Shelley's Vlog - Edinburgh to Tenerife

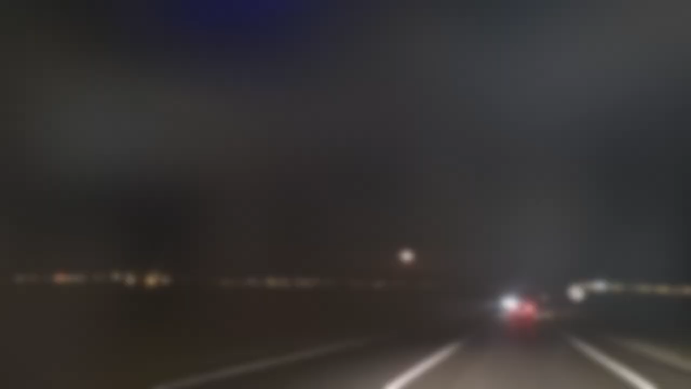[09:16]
come home to Tenerife the moon's not as bright in the sky